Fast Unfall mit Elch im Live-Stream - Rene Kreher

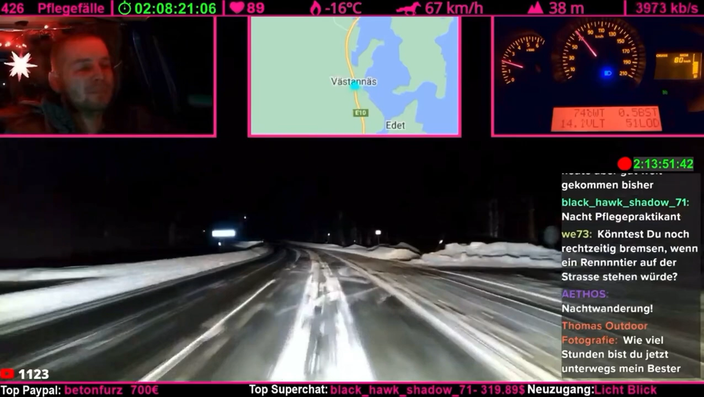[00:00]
Der Platz sieht so cool aus und der ist auch nicht weit weg von hier, fünf Minuten. Ich glaube zwar nicht, dass der geräumt ist, aber wenn er geräumt ist, dann haben wir... Oh, scheiße! Lauf, du Elchding! Lauf weg! Junge! Chilt der hier in Ruhe ab, oder was? Guck dir nicht so blöde! Guck dir hier blöde rüber, der Vogel!
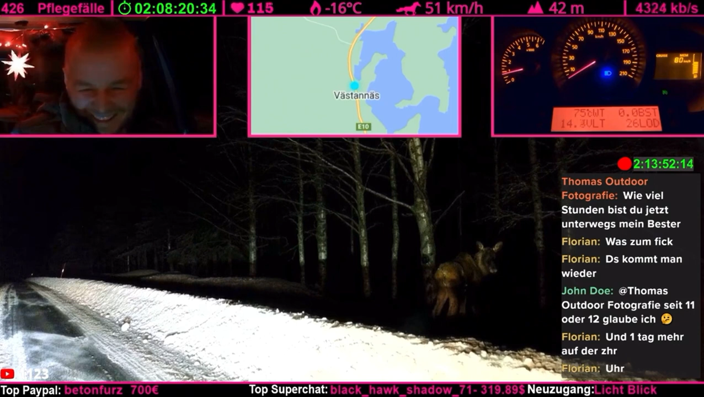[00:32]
Sag mal, hast du gesoffen? Brudi! Meine Fresse nochmal! Ja, geh mal in deinen Wald zurück! Ich kann dir auch einen Salzleckstein per Amazon schicken, da musst du dir nicht so gefährlich von der Straße runterlegen, die Brühe.